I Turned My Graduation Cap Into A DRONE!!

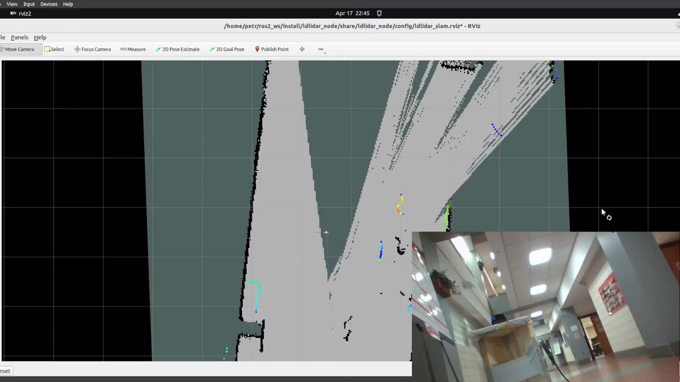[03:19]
It uses this cool lidar to scan the room and generate a